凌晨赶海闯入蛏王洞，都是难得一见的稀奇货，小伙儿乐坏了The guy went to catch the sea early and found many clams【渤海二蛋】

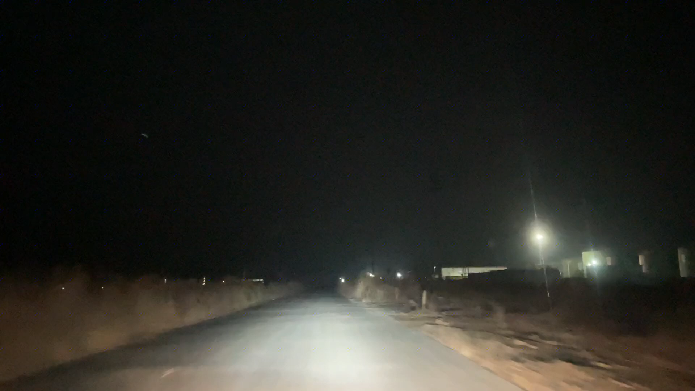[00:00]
说实话这个晚上来干海一个人真不敢来看这两边都是荒地安全地的上来